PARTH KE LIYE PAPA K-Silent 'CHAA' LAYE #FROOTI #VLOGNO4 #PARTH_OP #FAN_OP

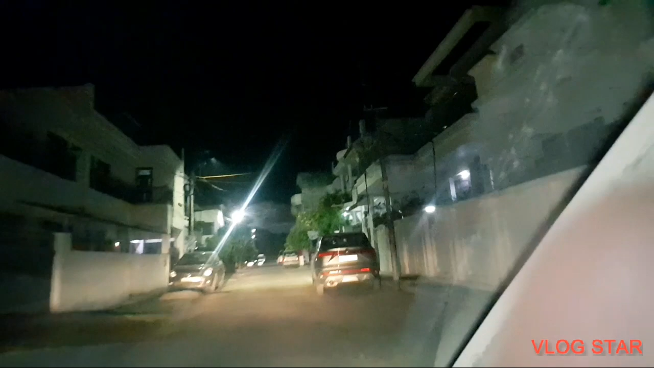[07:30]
आप लोग देख सकते हो बाहर से, ये पीले फूल वाला घर हमारा ही है, ऊपर पितामरा का बोर्ड लगा हुआ है छोटा सा।